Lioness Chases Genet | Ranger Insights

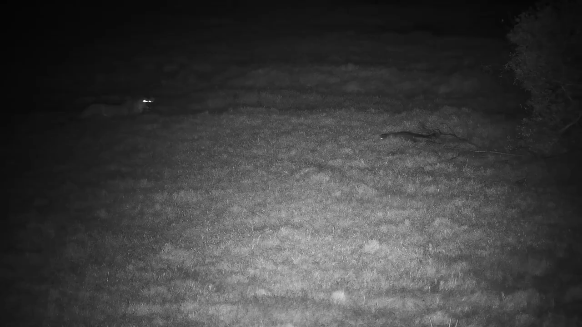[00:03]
Here we have Astarte the lioness at Tembe Game Reserve and she's interested in a large spotted jennet that's foraging on a little hillock. Now the jennet seems to realise that there's something amiss but isn't quite sure what it is. That's possibly because the grass is so long and the little jennet can't see over it. Now there is no way that this lioness sees a large spotted jennet as a meal normally.